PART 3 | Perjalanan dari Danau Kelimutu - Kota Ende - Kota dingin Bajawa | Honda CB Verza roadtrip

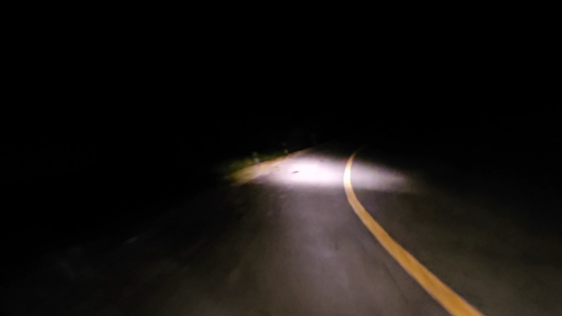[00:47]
Untuk jarak homestay ke Taman Nasional ini jaraknya sekitar 3 km kawan-kawan.
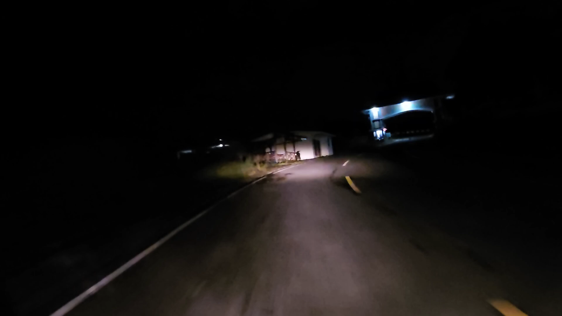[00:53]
Jadi ini saya melakukan perjalanan untuk menuju ke pintu gerbang Taman Nasional Kelimutu.